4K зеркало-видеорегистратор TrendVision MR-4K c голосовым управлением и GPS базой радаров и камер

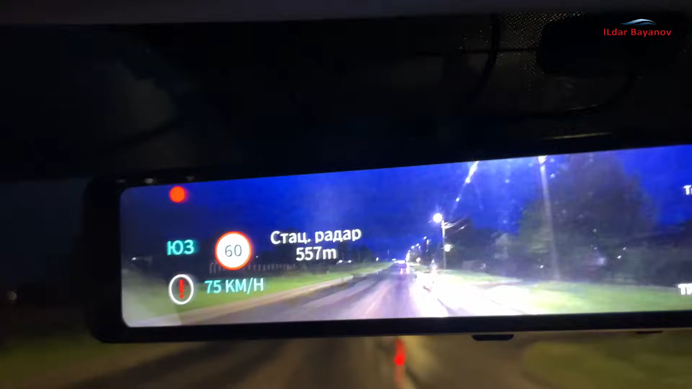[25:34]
60 км. Ну вот, успел появиться восклицательный знак, что я превышаю. И вы слышали? Женским голосом видеорегистратор нам сообщил, что впереди стационарная камера на 60. Так. А, ну расстояние нам до камеры тоже показывают. 200 метров. 160 метров. И вот она, камера.
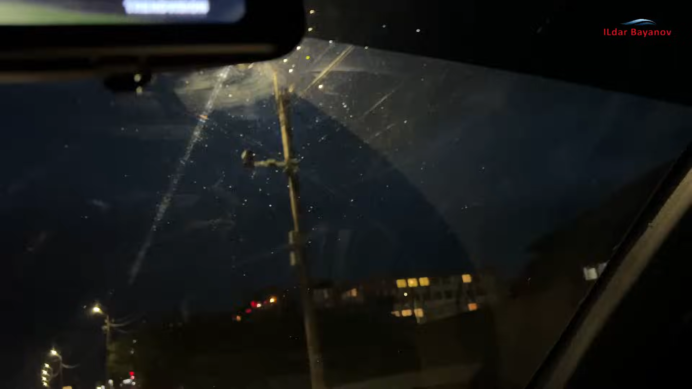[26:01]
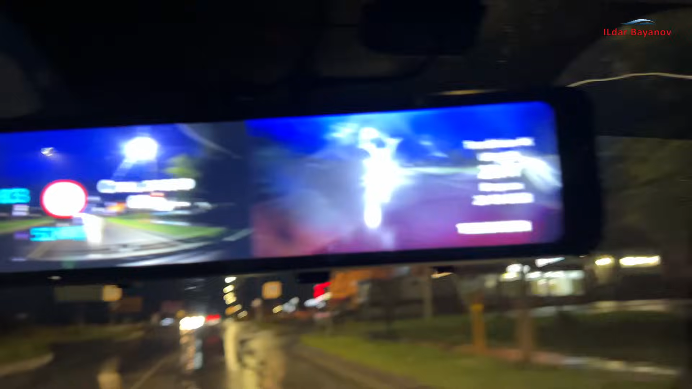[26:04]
Так, сейчас регистратор тоже нам... Вот, просигналил, что камеру мы проехали. Задняя камера уже вся мокрая.
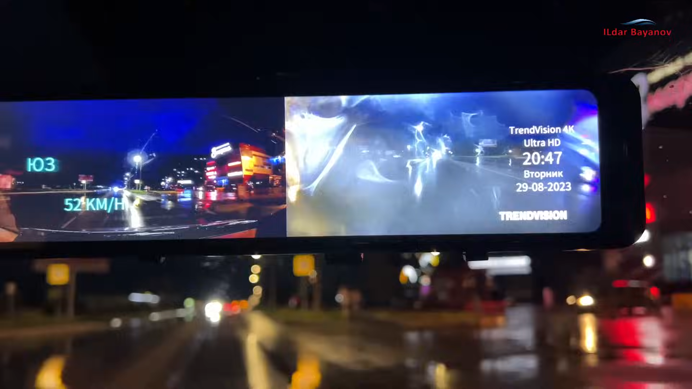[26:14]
Вот такая картинка. Опять сработало голосовое управление. Ну, больше я не вижу смысла показывать. Все камеры он вот так вот определяет. Камеры, радары. И об этом сообщает.
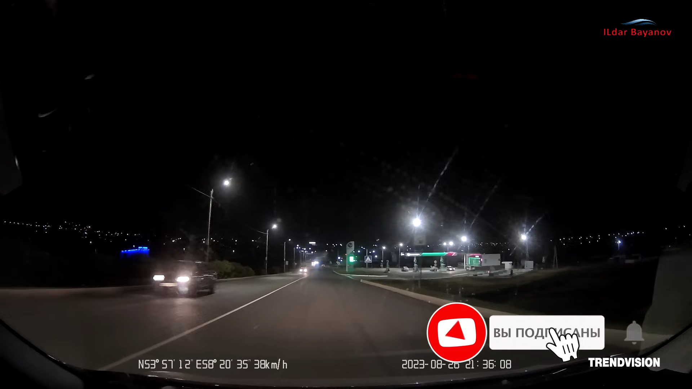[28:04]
Обстановку на дороге видно, знаки и дорожная разметка хорошо различимы, Номер попутного автомобиля разглядеть можно, и даже если он засвечивается фарами, то иногда сделать это удается.
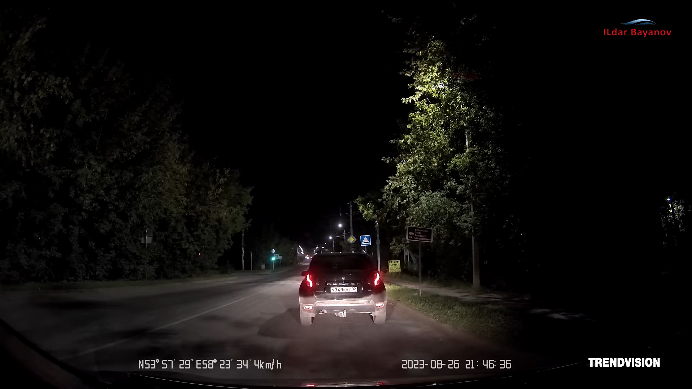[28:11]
В целом, я считаю, что ночные видео получаются отличные. Качество съемки задней камеры ночью хорошее. Видно и дорожную разметку, и дорожные знаки иногда удается разглядеть,
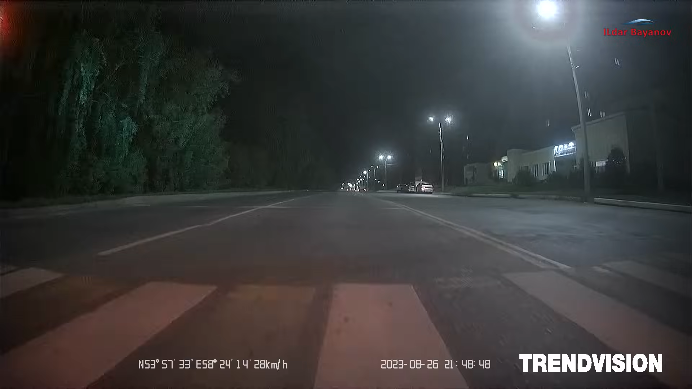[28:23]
а у подъехавших близко автомобилей можно даже в свете ярких фар прочитать госномера.